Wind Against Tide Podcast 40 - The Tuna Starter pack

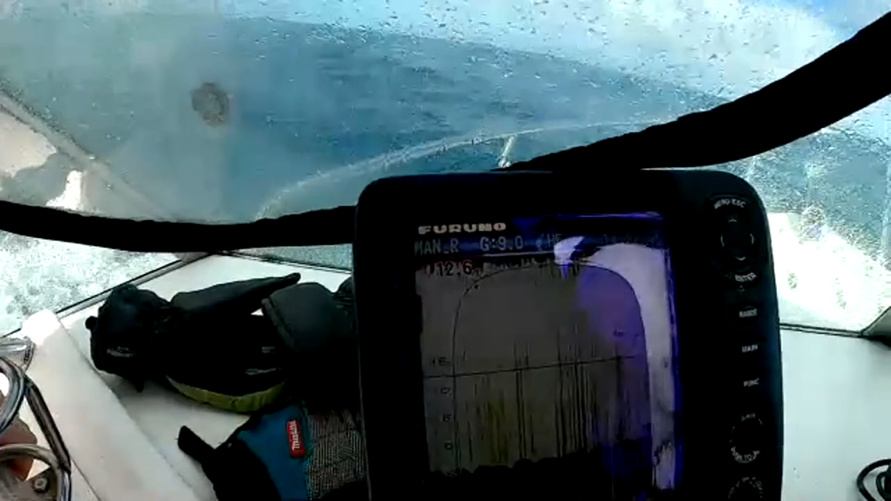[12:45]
We're on the – we've come into the area, literally just put the lures in. That's my sounder with two big marks on it, right? Yeah.
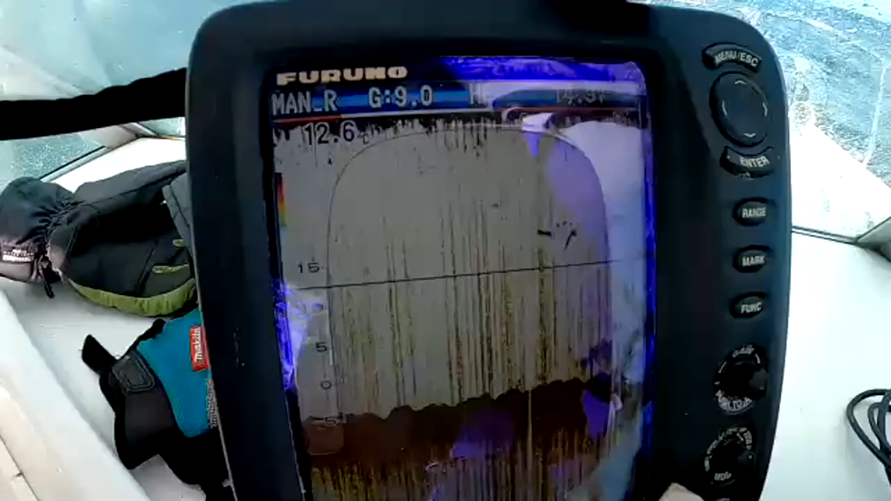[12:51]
So, that's barrels. We're just pointing that out to the camera.